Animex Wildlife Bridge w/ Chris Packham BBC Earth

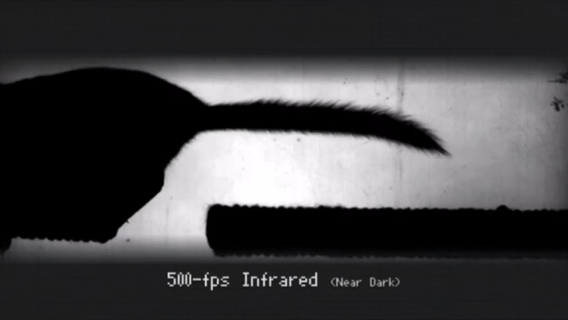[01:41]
They use those whiskers to feel for the other side before leaping across, and anything over 15 centimetres is a real problem for them.
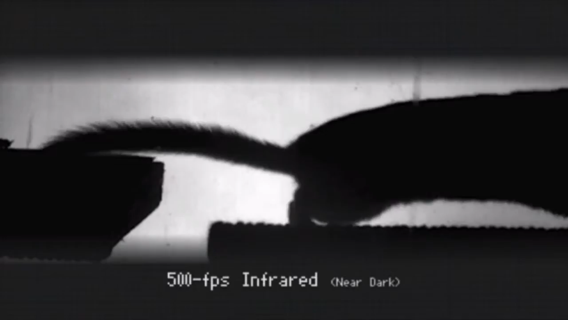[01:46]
You can only imagine the size of the gaps we're creating with our roads and railways.
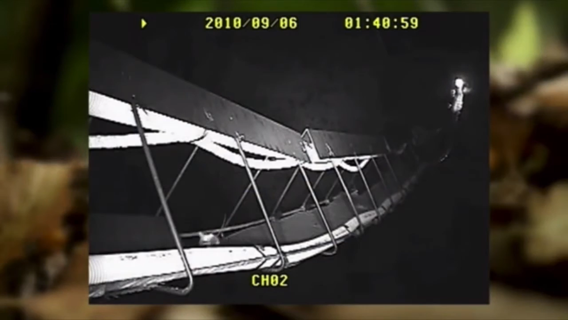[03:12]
And there's also tubes for them to hide, and as they move across, they're not so totally exposed to predators or the weather as they're up there.